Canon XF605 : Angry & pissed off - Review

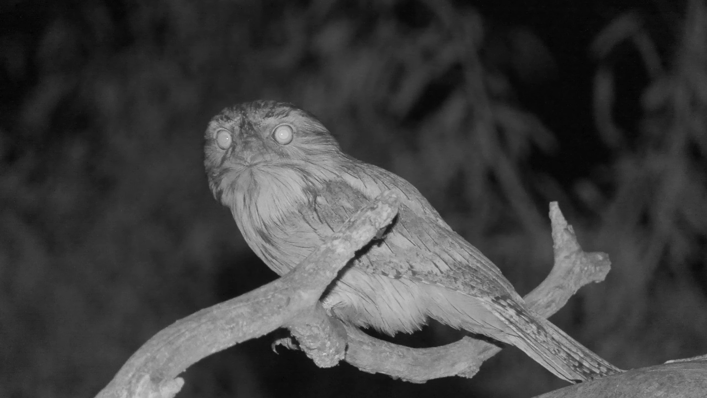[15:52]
It would be about 15 meters away from me. And they're looking really beautiful.